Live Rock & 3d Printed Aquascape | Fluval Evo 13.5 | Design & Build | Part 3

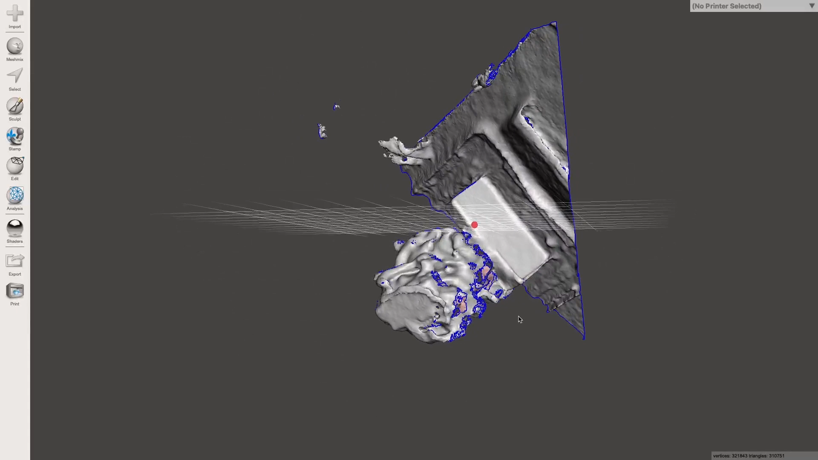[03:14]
I start cutting away the parts that are not necessary and then ultimately I close up the scan so it's one solid piece.